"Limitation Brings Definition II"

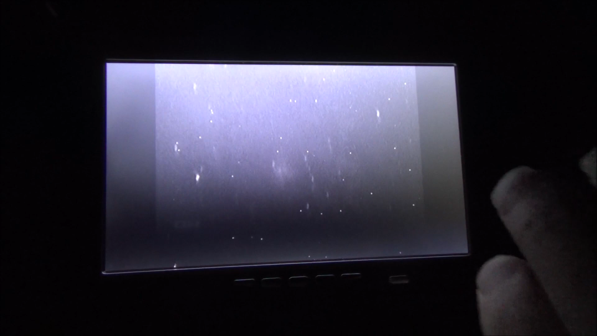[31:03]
What I'm going to do now is step through some settings on the screen itself to see if we can't enhance the visibility. I'm going to run the brightness way down on it. Let's see what it does.